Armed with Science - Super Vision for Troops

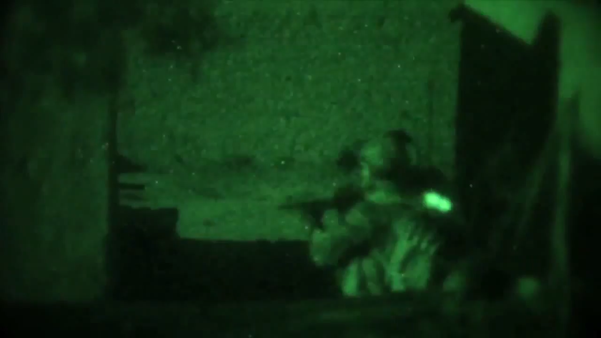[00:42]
The Army Research Laboratory is working on improving current technology to give US warfighters supervision.
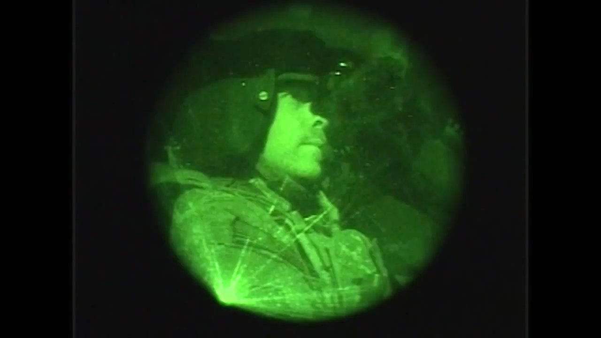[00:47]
To see how this supervision would work, we need to start with infrared light. Infrared light, or IR, is invisible to the naked eye.
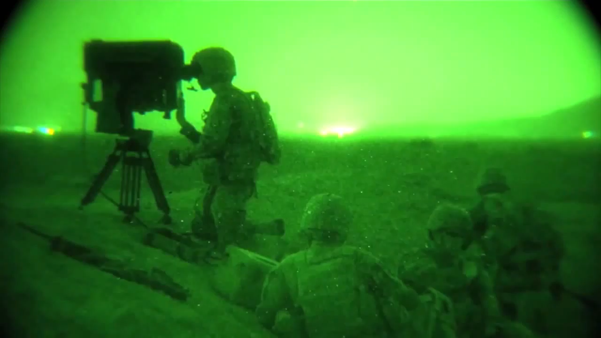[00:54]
Now every object emits IR light, you just can't see it.
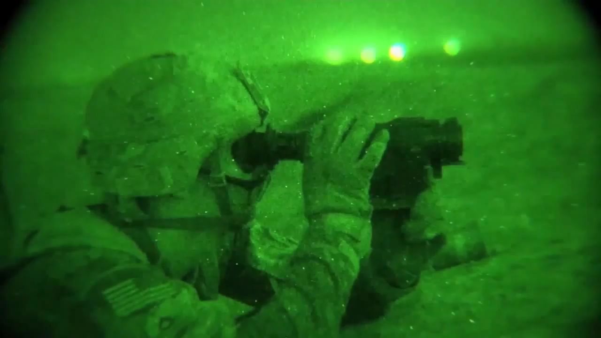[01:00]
The hotter an object, the more IR it emits. And what makes IR unique is that it can pass through smoke, fog, and haze.
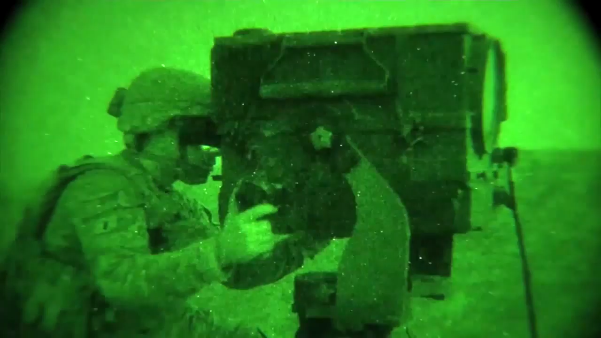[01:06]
To detect IR light, you need a special camera. Most of them work like this.
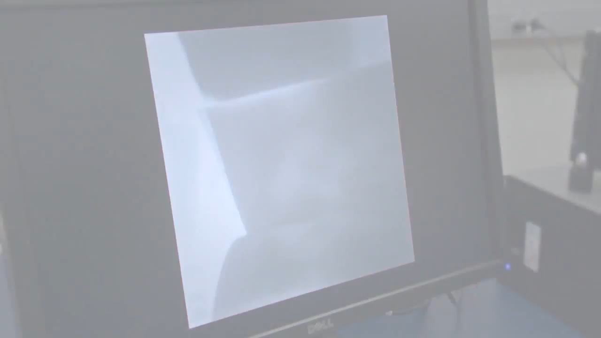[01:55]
Powerful enough to cut through IR-blocking smoke agents.
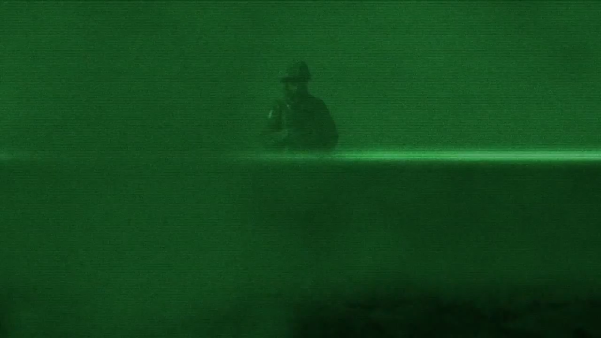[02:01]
At the heart of each camera is the detector material. The more sensitive the material, the better the IR camera.
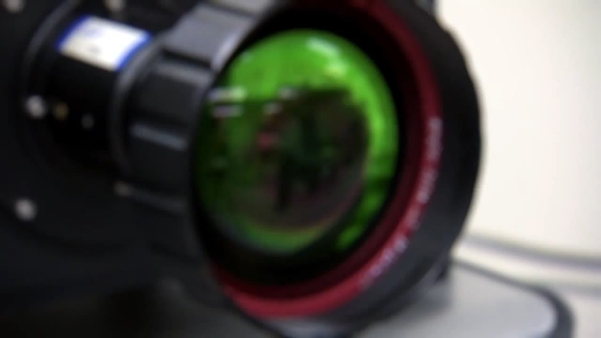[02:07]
Current detector materials can only absorb about 5% of IR light.
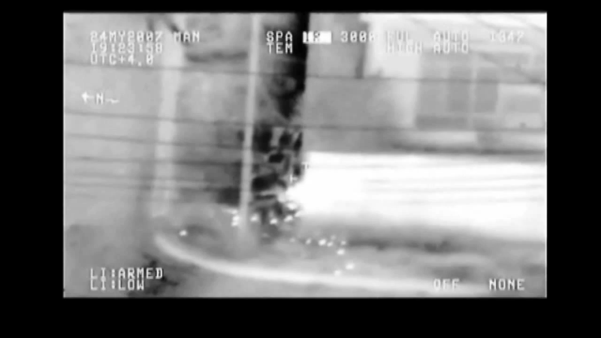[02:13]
Because of this low absorption rate, more time is needed to register a clear image.